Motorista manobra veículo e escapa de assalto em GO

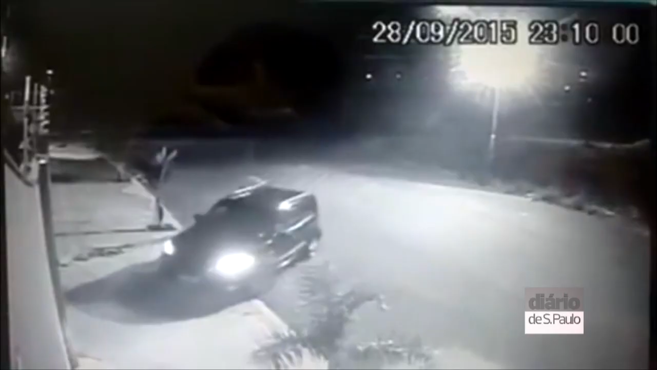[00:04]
Câmeras de segurança flagraram uma tentativa de assalto em Goiás, onde a vítima consegue escapar após executar manobras impressionantes com o carro.
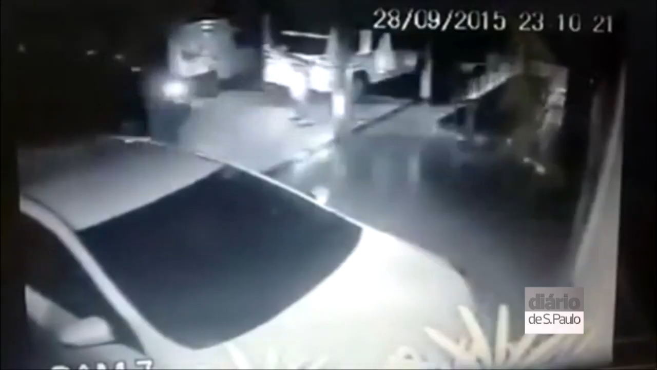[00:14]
O caso aconteceu em uma residência em Anápolis, a 55 quilômetros de Goiânia, na noite da última segunda-feira, 28 de setembro. O motorista de 18 anos chega em sua casa e dá uma volta pela rua antes de entrar para averiguar se não há perigo. Logo depois, dois homens armados correm e conseguem entrar na casa. O jovem já tinha estacionado o carro quando percebeu a entrada dos bandidos e engatou a marcha ré, jogando o carro em cima deles.
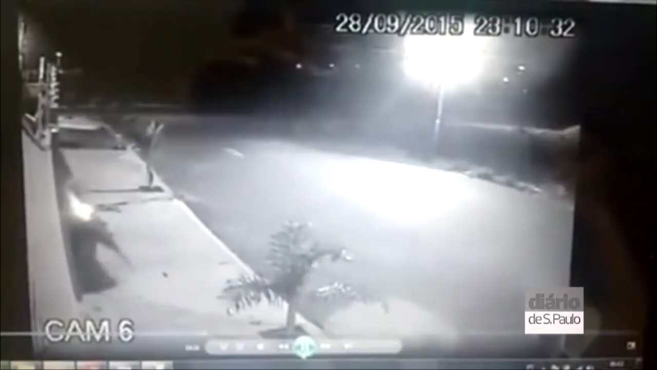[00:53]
Os bandidos fogem correndo. Felizmente, o motorista escapou ileso, porém, os bandidos não foram identificados. Música